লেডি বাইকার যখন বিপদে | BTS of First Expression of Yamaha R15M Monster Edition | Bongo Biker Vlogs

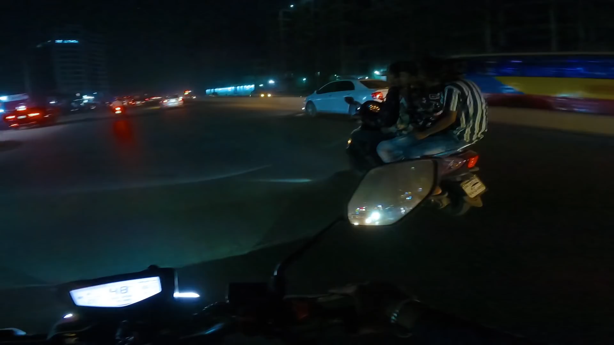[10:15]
এই হচ্ছে একটা স্কুটি, স্কুটি জীবন শেষ, জোস জোস স্কুটি জীবন শেষ।
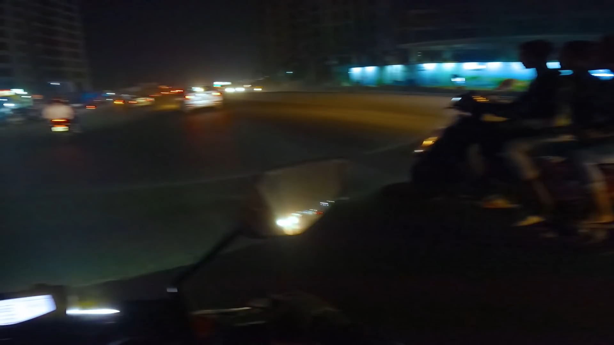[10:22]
এক স্কুটিতে চারজন, তা আবার সে টানাটানি করতেছে, ওরে টান ওরে টান, কি টানাটানি দেখেন। ফাইনালি যেখান থেকে যাত্রা শুরু সেখানেই যাত্রা শেষ।